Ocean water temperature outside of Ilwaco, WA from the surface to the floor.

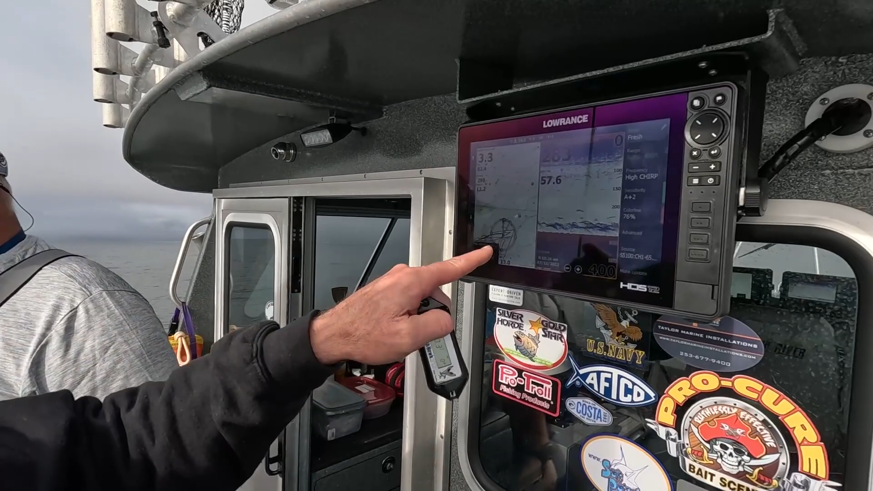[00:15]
all the bait and stuff is right now has been down pretty deep about 250
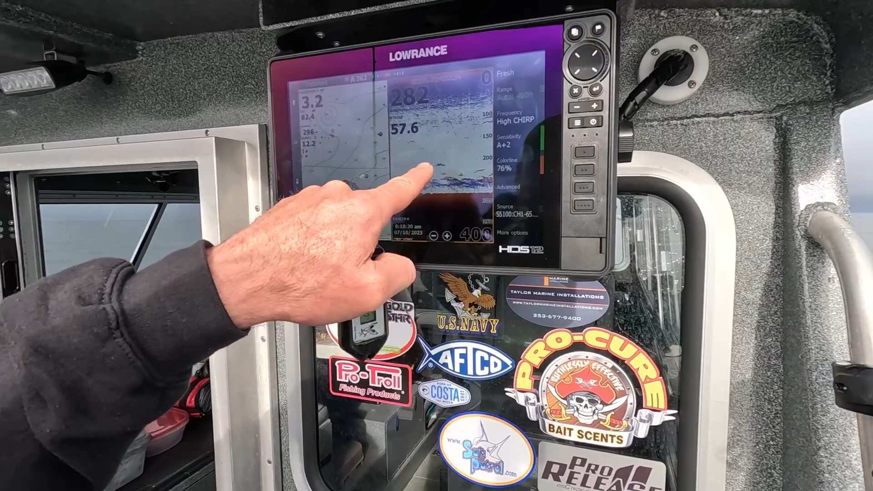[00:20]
or so seeing some fish right now up at 100. you know it's been a little bit scattered depending where we're at you know it doesn't seem like there's one consistent
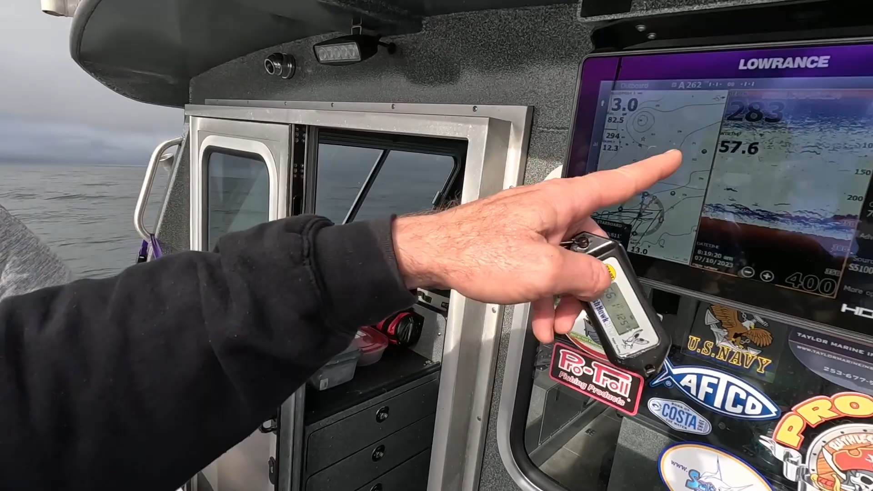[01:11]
you can see there's some salmon right here at 120 feet roughly and 56 degrees which is a pretty nice temperature if you're a salmon